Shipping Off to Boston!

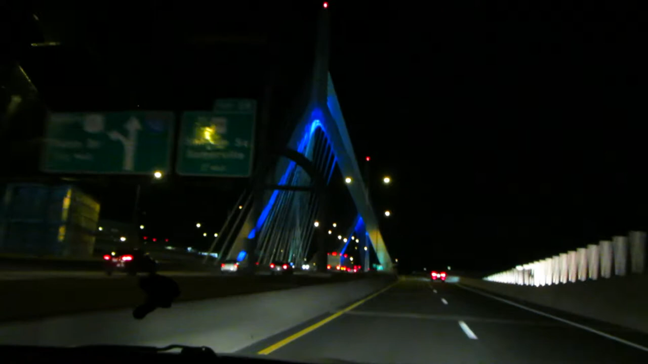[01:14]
We're on our way home from the airport. There's a big blue bridge. We didn't even get to fly anywhere. It really is a blue bridge. And there's the Bunker Hill Monument.